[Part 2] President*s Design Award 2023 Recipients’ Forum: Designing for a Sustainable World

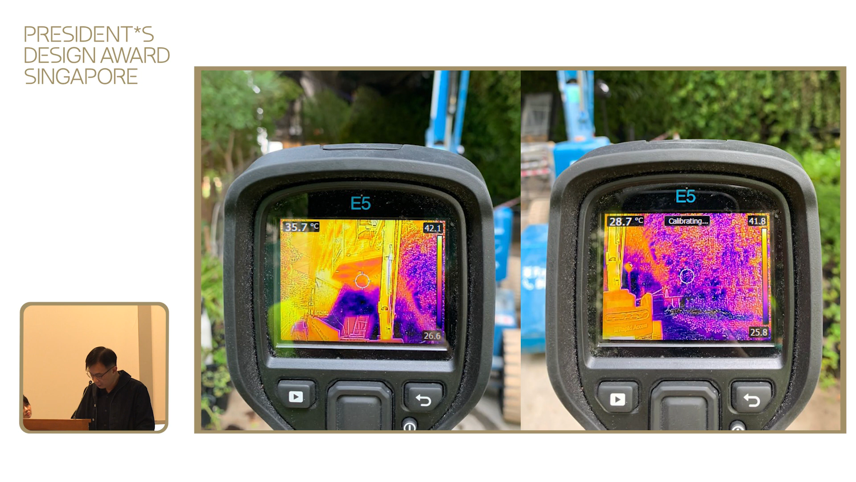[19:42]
The green wall is 29. So standing there, you can feel the difference. The Singapore pavilion demonstrated that a self-sustaining oasis in the desert is possible and together with it, a thriving nature would invite biodiversity.